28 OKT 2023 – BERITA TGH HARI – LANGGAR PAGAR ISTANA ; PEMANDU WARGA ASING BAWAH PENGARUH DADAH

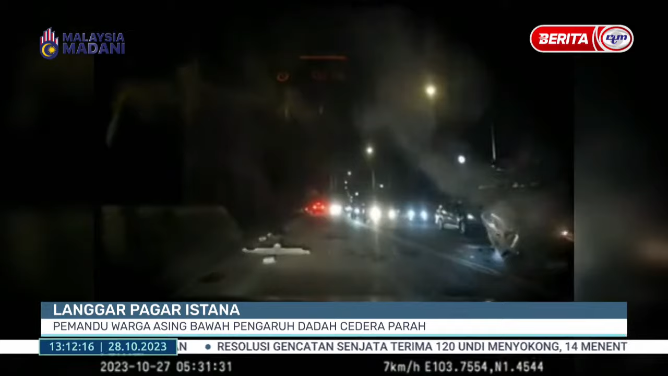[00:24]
Kereta suspek turut melanggar dua buah kereta lain. Bagaimanapun, dua penumpang lain dalam kenderaan berkenaan tidak mengalami cedera.